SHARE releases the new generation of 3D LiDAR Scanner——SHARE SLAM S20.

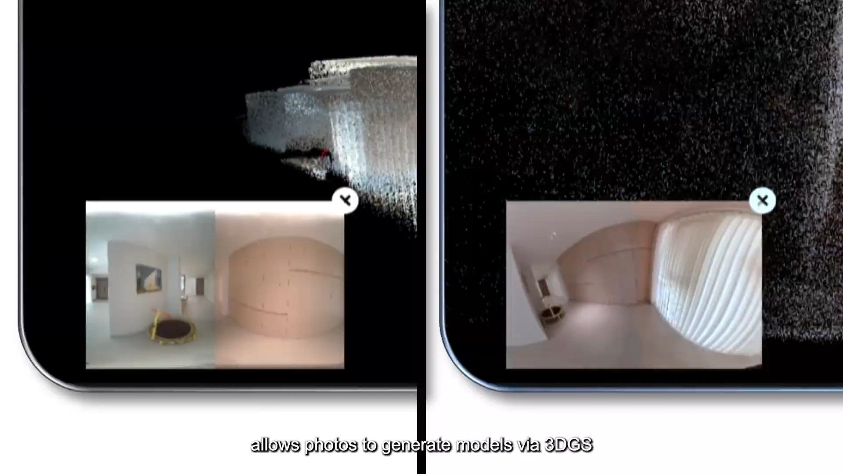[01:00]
An improved white balance algorithm allows photos to generate models via 3DGS, applicable to 3D real-estate visualization.
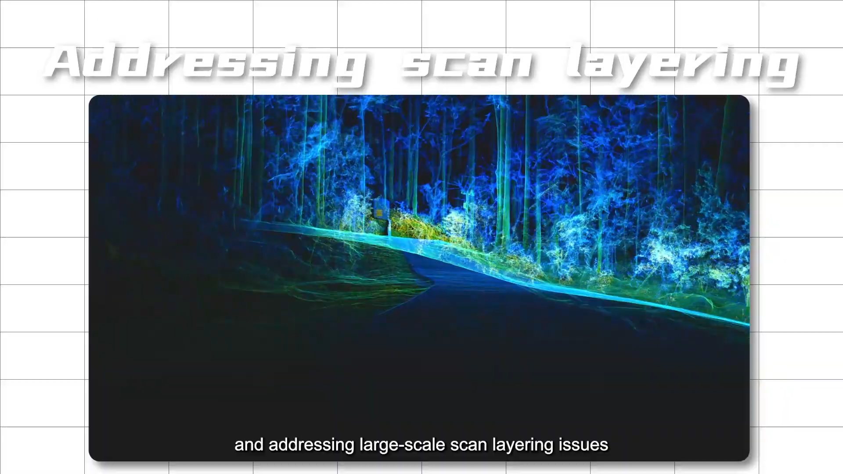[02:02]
Point cloud can shape the crisp structure edges, with millimeter-level thickness,
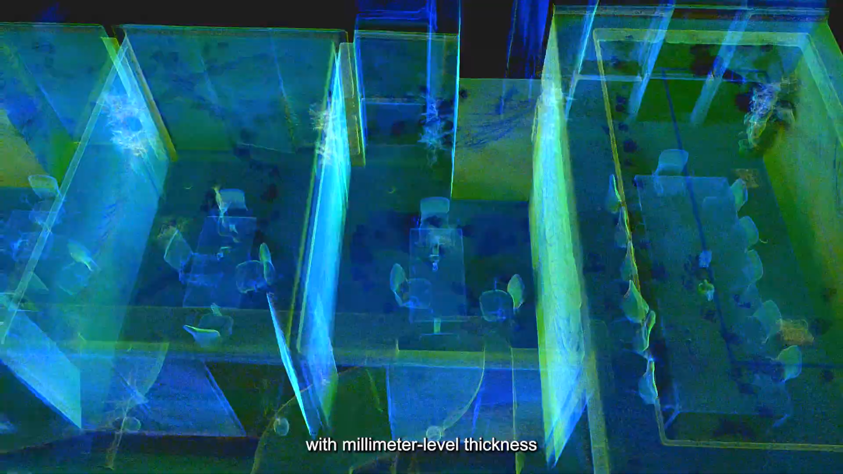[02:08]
make a differentiation of 5-centimeter walls, and import seamless integration with other softwares.
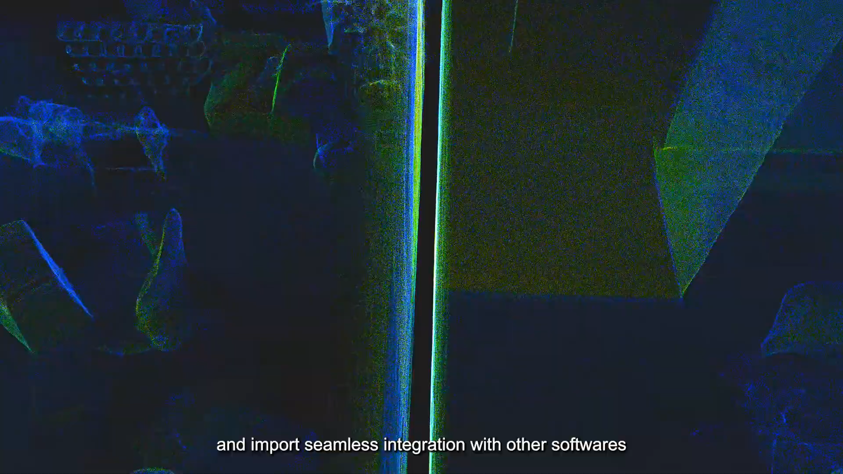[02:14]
The integration of vSlam further enhances algorithm robustness,